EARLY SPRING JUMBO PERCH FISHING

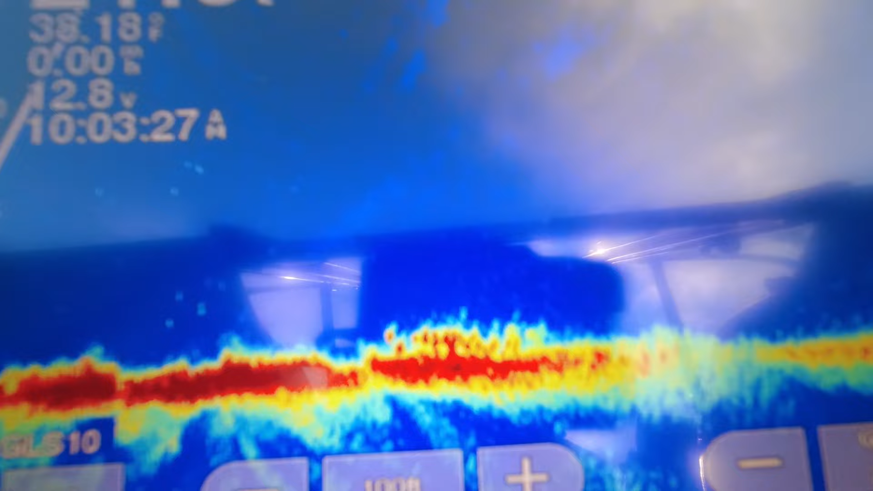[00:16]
On screen: water 38.18°F
And that's a cluster of fish down there. Some fish on some grass, I think.
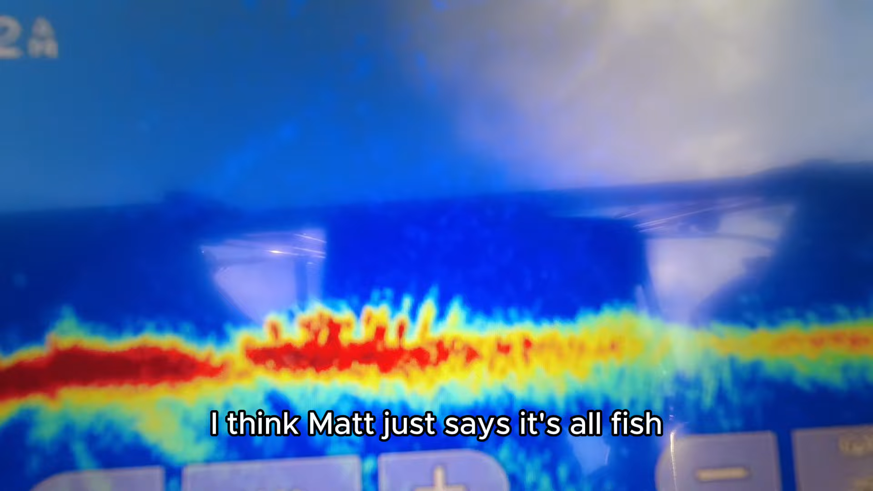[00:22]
Matt just says it's all fish. But, regardless, Matt's out there. The bear's already casting.